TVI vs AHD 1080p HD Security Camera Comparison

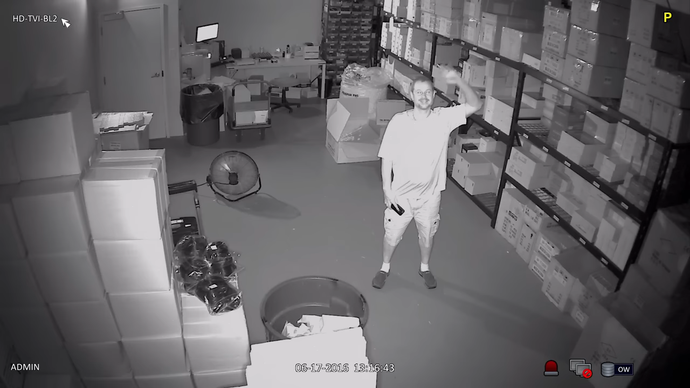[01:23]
When I turn the lights back on, the infrared mode is turned off and the camera captures color video again. Now you will see the surveillance video captured by the AHD camera.
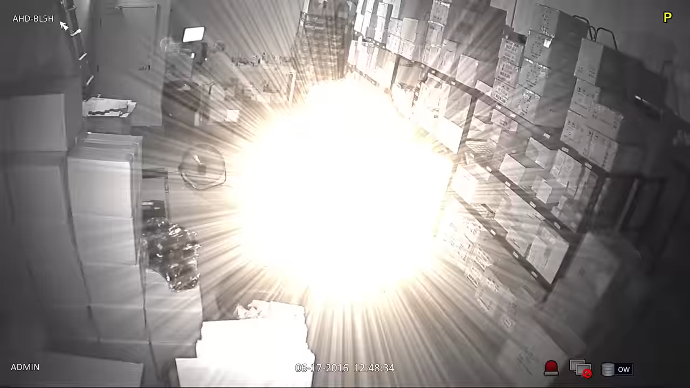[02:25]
To capture the video surveillance footage, both cameras were connected to an iDVR Pro hybrid DVR that works with both AHD and TVI cameras.
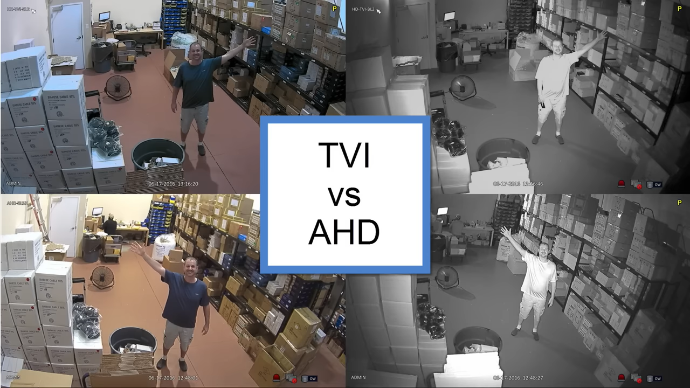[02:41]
Here is a side-by-side comparison of the normal light and infrared images that I captured from those videos. In my opinion, these two cameras are pretty equal in both daytime and nighttime infrared performance. I thought the TVI camera may be a little clearer, but now that I'm looking at the still images, I noticed that the TVI camera's angle is a bit more narrow and zoomed in. Notice that the AHD view extends beyond the edge of that shelf in the warehouse, but the TVI camera cuts it off.